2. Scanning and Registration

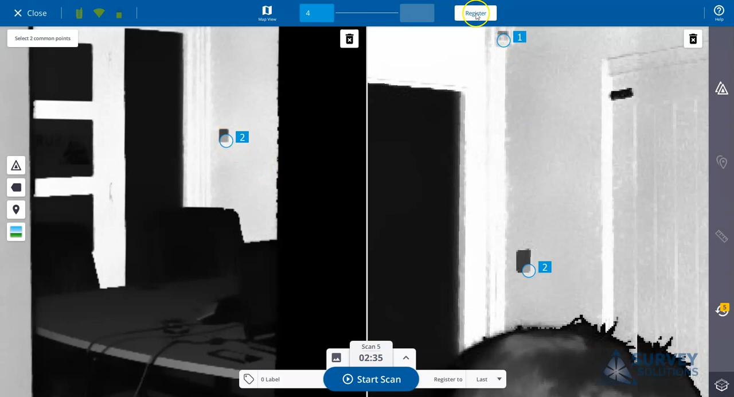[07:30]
And then again I can select register. And run the registration. And again we'll see check registration. An error here is quite small. And we don't have a lot of overlap. So usually in this situation. What you might want to do is. You would infill. So in this situation. You could add in another scan. In the doorway here. And then register that one to two. And then register four to your other scan. Just to build it up. Alternatively.
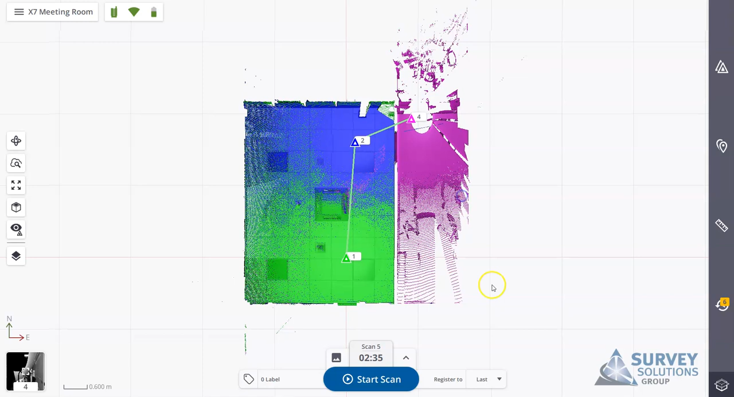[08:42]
That's a point cloud registered. So once that registration is complete. Or you're complete with your site. And you're happy everything's being paired together. What you would then progress to do next. Is you would move on to do your refinement. And your export.